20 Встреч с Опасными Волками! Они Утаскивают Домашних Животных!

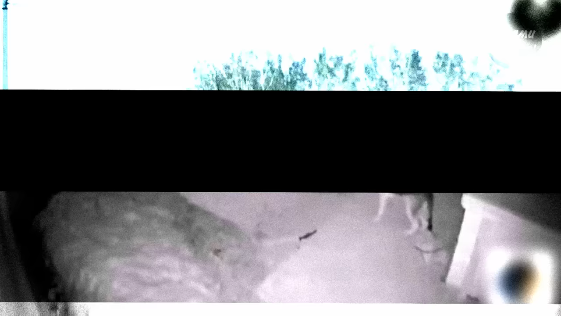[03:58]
The wolf apparently came for dinner, but didn't dare to attack.
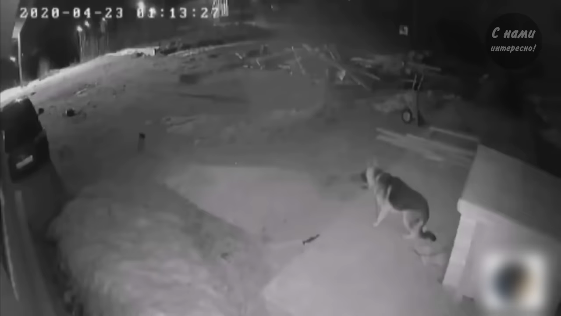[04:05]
The shepherd was lucky that the wolf was alone. Usually, such encounters end very sadly for dogs. Wolves just rip off the collars and drag the dogs away. Be it German Shepherd, Kangal, Alibi, or Caucasian Wolfhound, no dog can fight several wolves for a long time.
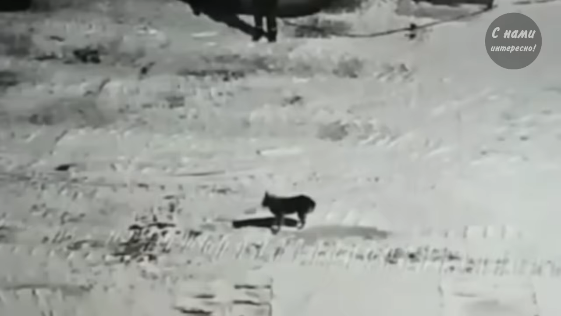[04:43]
Seeing the danger, the man ran away. Let's be honest, most of us would have done the same thing. Am I wrong?
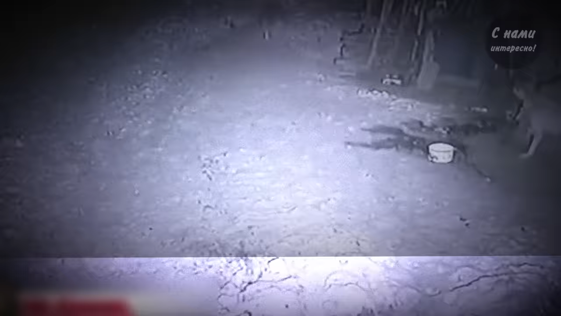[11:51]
As you can see, the target of the nocturnal predator is a black and white mutt, which is weaker than an adult, powerful Kangal.
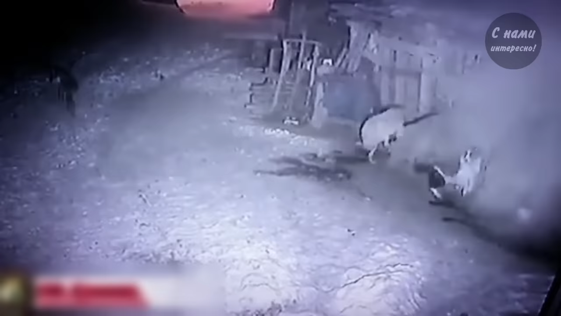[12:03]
Still, it proved to deserve the title Wolfhound, as it didn't give up on its friend in a moment of mortal danger.